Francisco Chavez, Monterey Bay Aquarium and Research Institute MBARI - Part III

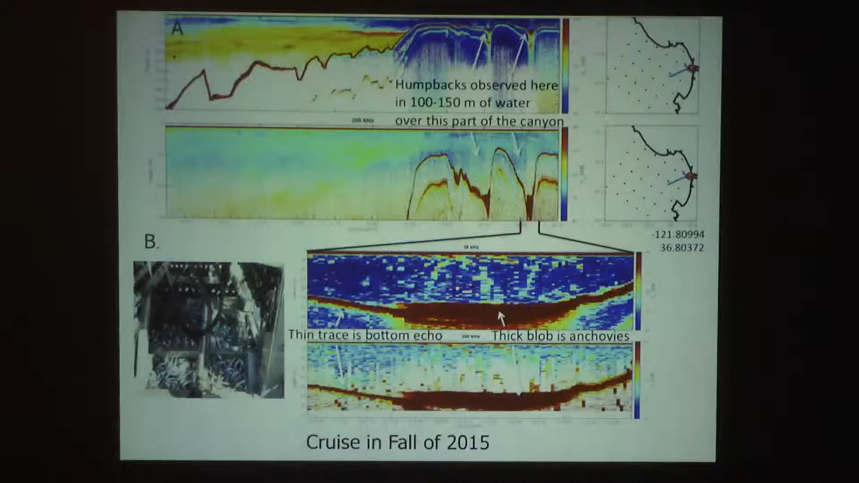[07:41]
They always felt that the anchovies were much shallower fish. This was actually at 200 meters, and we have records from the ROV even deeper than that. And they're hiding in the canyon during the daytime, and they come up to feed at night. What kind of That was we were using.